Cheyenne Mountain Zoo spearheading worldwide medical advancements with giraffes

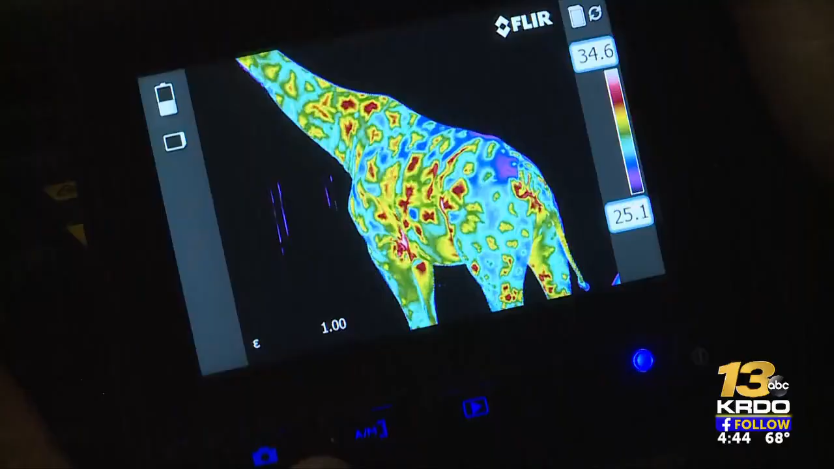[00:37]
So the vessels, the blood vessels are actually closer to the surface under some of those spots.
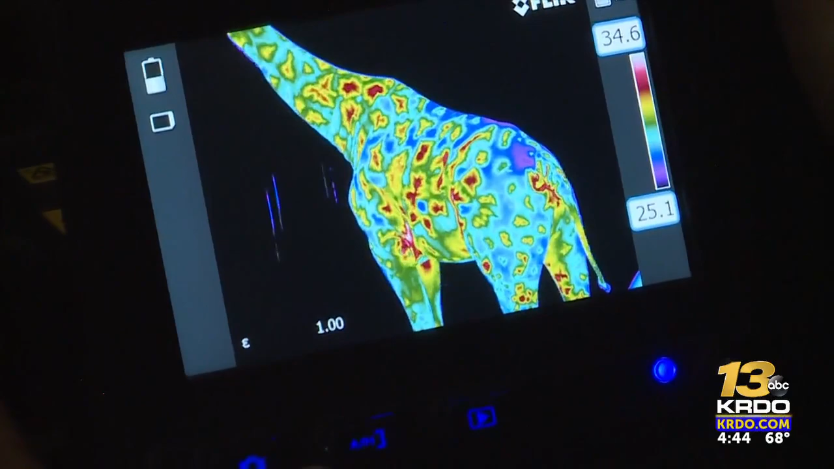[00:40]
Now they can use thermal imaging cameras like this on their herd of giraffes.
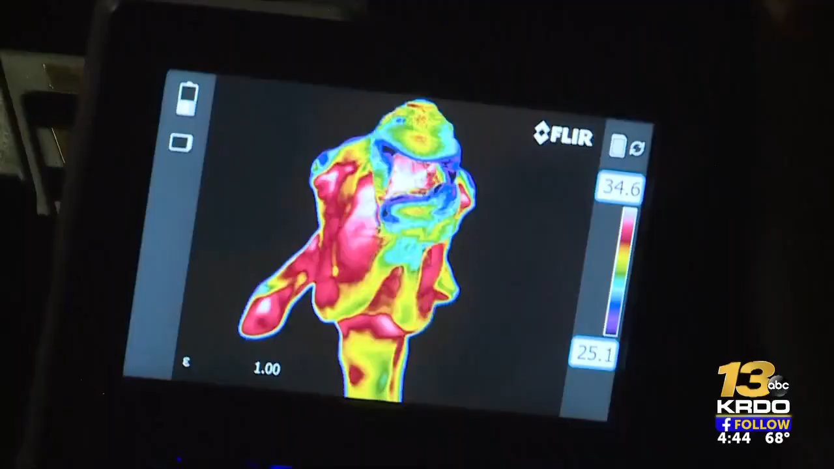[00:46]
If there's like a, let's say there was a tooth abscess or whatever,